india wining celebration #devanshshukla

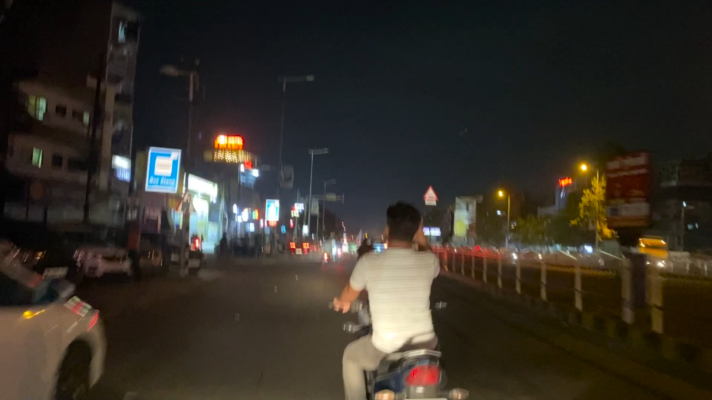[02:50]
छे देखिए ये हो गया बीच रोड में फिर गाड़ी तारे के तारे भाई। देखिए फिर बीच रोड में जाम था गाड़ी में